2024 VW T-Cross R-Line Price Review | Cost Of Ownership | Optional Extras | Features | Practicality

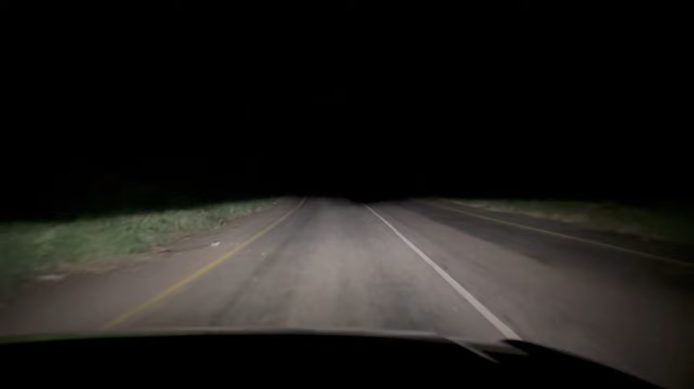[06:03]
and bushes so this was the perfect place to test out the lights while they're not as good as the matrix lights they still get the job done when we got back to the place i there was load shedding ish load shedding